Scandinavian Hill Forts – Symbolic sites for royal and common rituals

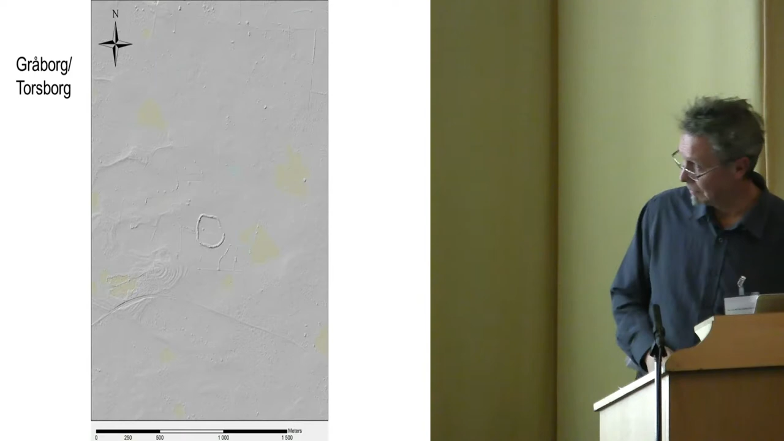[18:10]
anyway this this is the liberal map over the
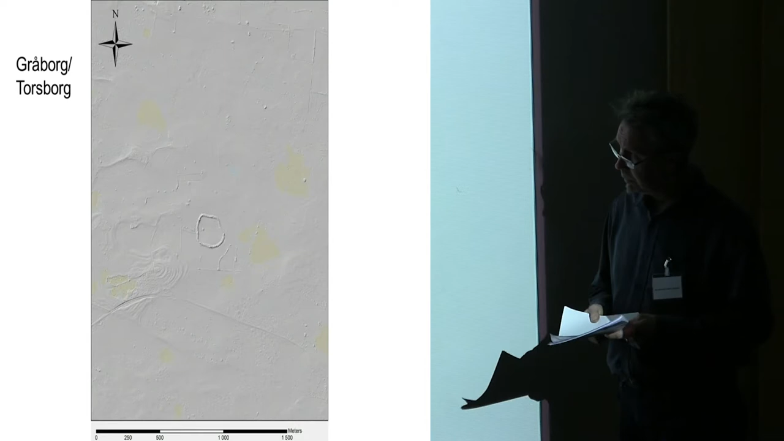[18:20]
fort and you can see it's placed actually not on the hill or
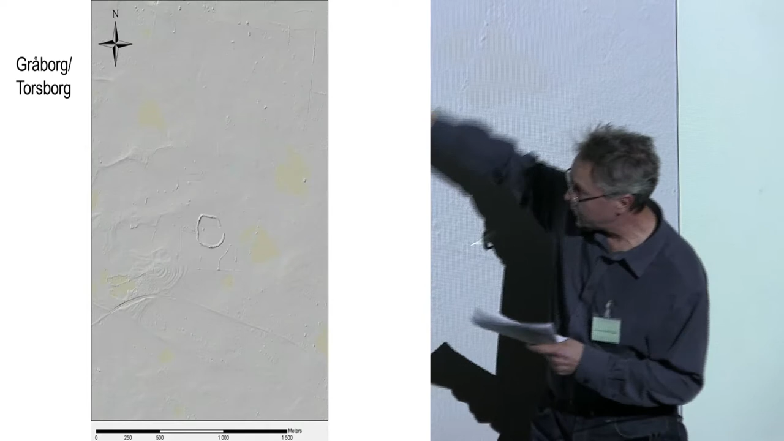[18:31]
there are two hills here but it's placed actually in
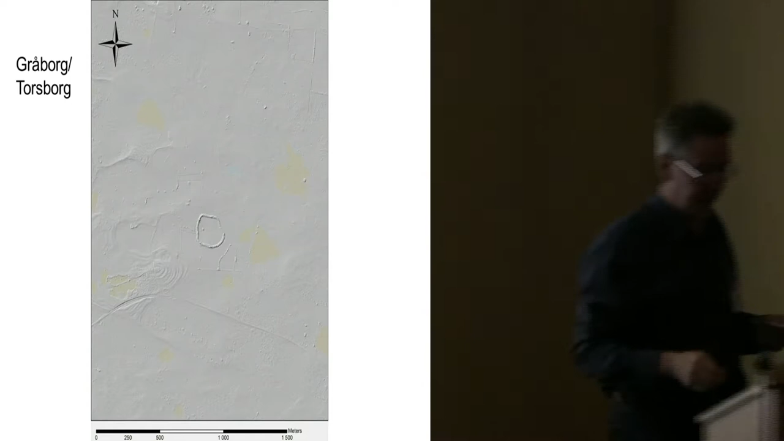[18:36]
between two hills in the wetlands so the important thing seemed to be that the forts are placed at wetlands or springs